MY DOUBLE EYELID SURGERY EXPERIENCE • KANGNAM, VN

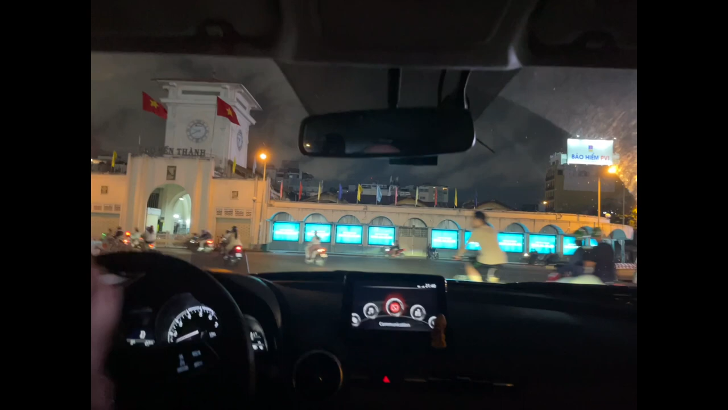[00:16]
Different at night, but I think it's busier in the day Yeah,
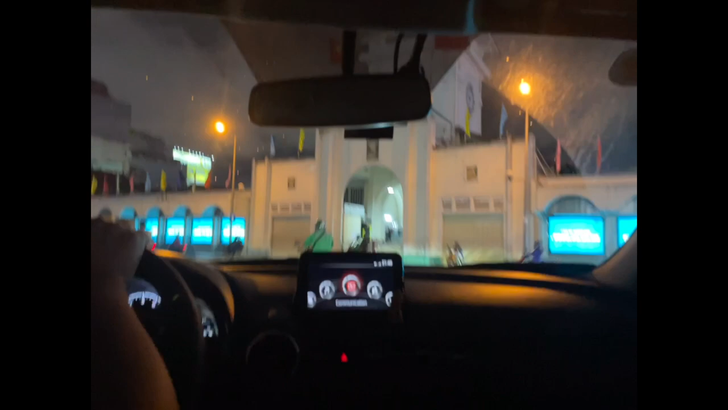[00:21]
they close at night Yeah When I look,
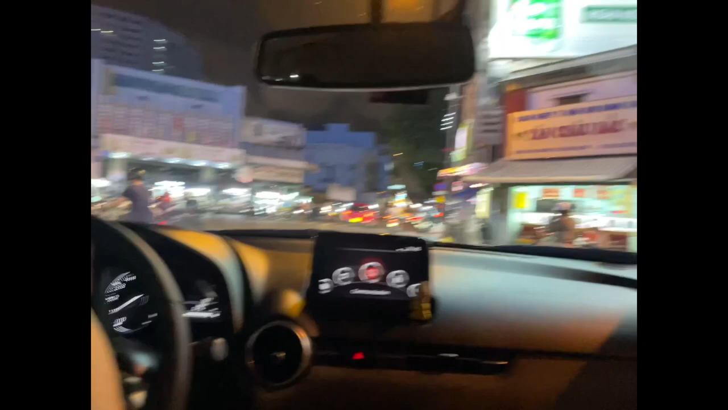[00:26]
I see a man And your dad's side is somewhere Yeah, my dad's side is over there
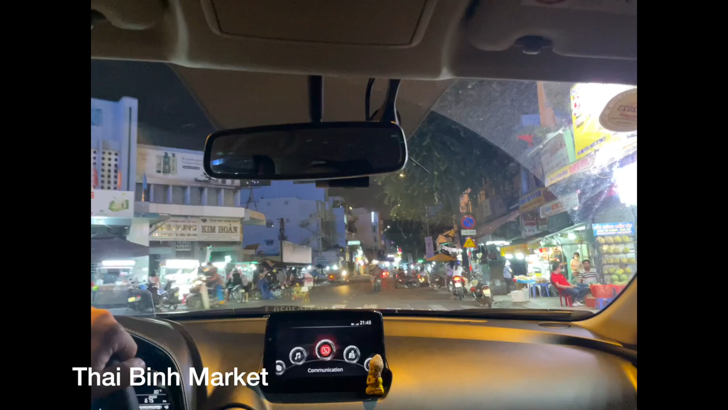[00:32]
Somewhere near here My school is over there Uh-huh